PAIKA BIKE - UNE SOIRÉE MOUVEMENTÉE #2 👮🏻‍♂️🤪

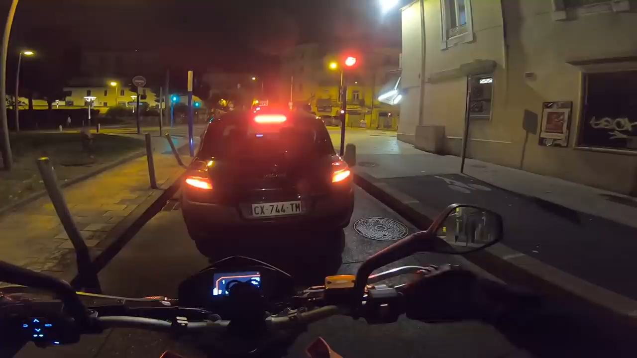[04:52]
Les livreurs, c'est des malades. Hein. Ouais, je te jure, c'est des... Ah ouais, il est... Oh, je suis mort. Et il passe au rouge. Oh non, mais je te jure, ceux-là.
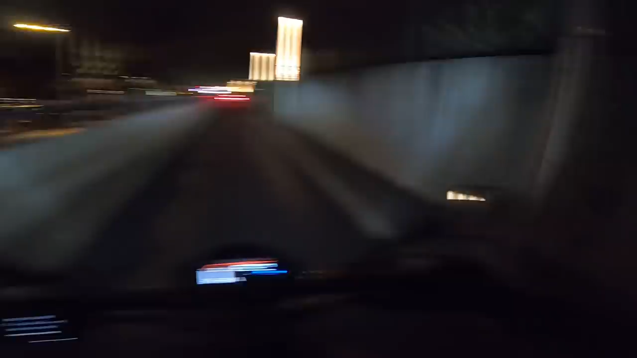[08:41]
Ah c'est pas grave, ça fera un détour. Parce que là pour rattraper chez toi c'est par où là? Ah bah alors là mon copain. Aïe. Par là chez toi ça passe. Ouais. Ok. Tout droit là? Ah ouais. On est arrivé à tunnel là tu vois. Là en allant tout droit? Ouais. Ah ok. Là. Tout droit. Ah, tout droit. Tout droit. Ah, toi, tu l'as vu. Ouais, tout droit quoi.